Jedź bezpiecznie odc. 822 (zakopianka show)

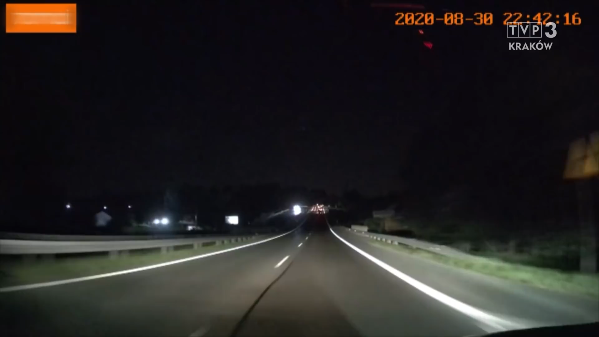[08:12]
Na szczęście nie dokonałem minimalnej zmiany toru jazdy, kiedy zostałem zaskoczony przez kierującego golfem, opisuje pan Roman niebezpieczną sytuację, w której uczestniczył.